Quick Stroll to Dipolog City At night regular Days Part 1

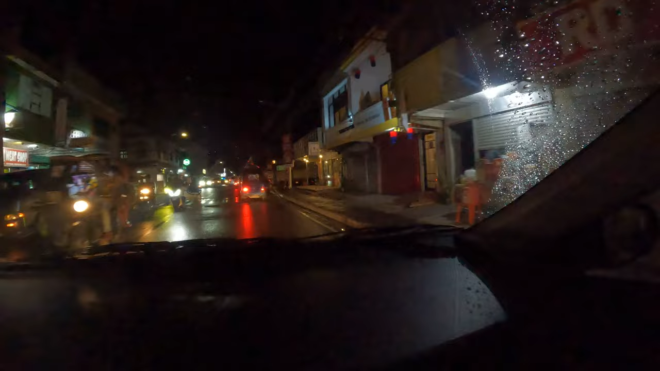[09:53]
The centro sa Dipolog. We're going to the center road of Dipolog where everything is supposed to be happy and jolly, which is all, you know what.